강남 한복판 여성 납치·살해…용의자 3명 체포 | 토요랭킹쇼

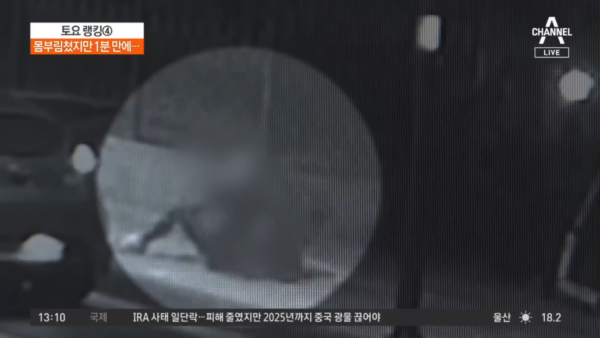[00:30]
남성은 넘어진 여성을 질질 끌어서 차량 뒷좌석에 밀어넣더니 옆자리에 탑니다. 또 다른 남성이 곧바로 또 아파트 공원에서 나와서 열어놓은 운전석에 타더니 빠르게 아파트를 빠져나간 그런 장면입니다. 박성규님, 당 1분 만에 여성을 이렇게 잡아서 납치했는데 용의자들이 붙잡혔다고요? 네, 용의자들이 붙잡혔고 한마디로 이 상황이 실화라기에는 너무나 드라마나 영화 같은 끔찍한 장면이었고요.